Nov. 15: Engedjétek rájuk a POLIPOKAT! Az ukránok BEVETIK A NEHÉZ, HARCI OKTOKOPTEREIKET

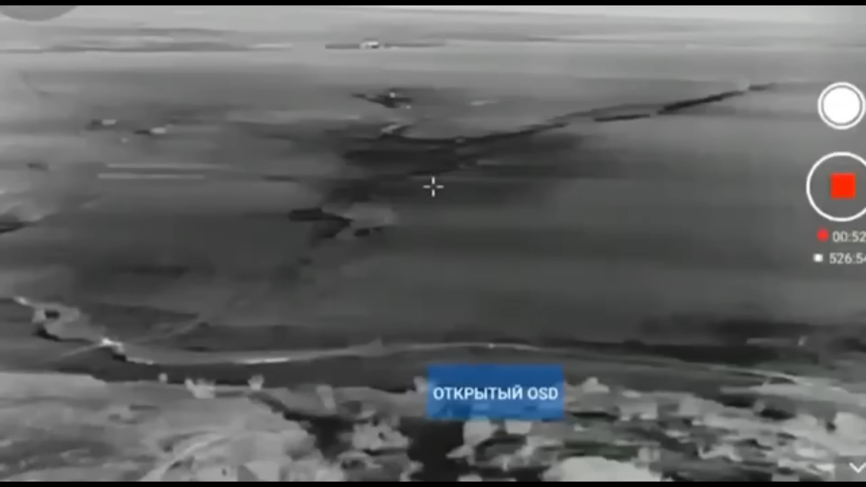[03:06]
De az oroszok legnagyobb rémálma a nehéz oktokopterek, amelyeket Babayagának hívnak.
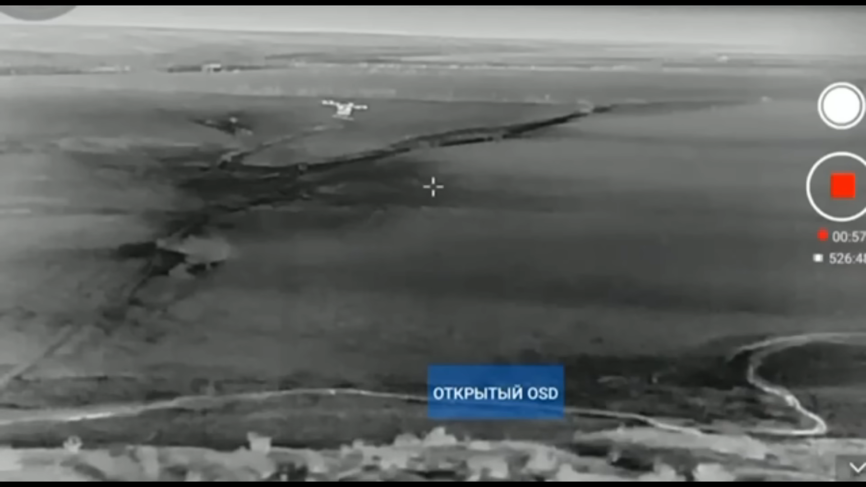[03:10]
Ezek a drónok sokkal nagyobb erejű rubbanóanyagot hordoznak,
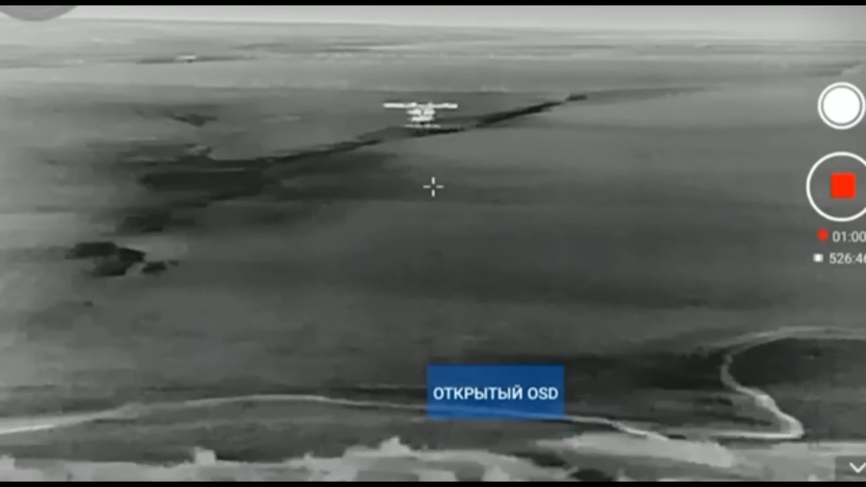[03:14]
és egy csapással képesek egy egész osztagot megsemmisíteni. Ezért az oroszok hajlamosak a saját drónjaikat is belevezetni, abban a reményben, hogy azok lezuhannak.
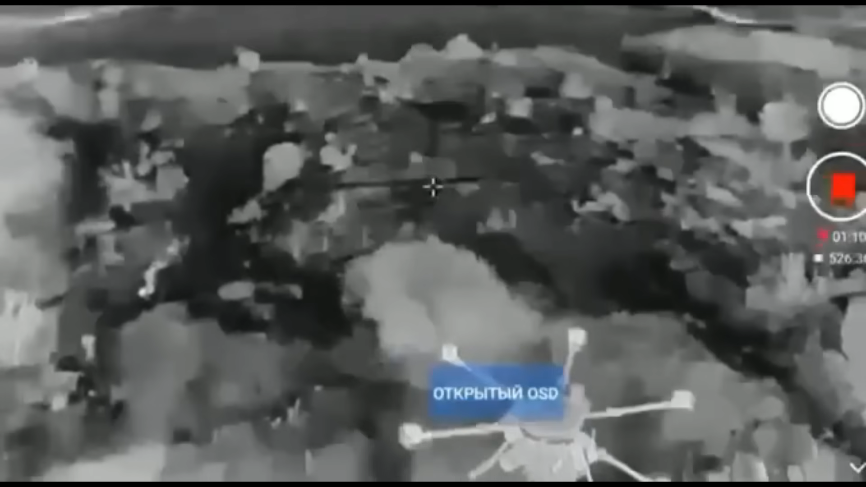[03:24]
Általában az oroszok hiába veszítik el a drónjaikat, az oktokopterek gyakorlatilag sértetlenek maradnak.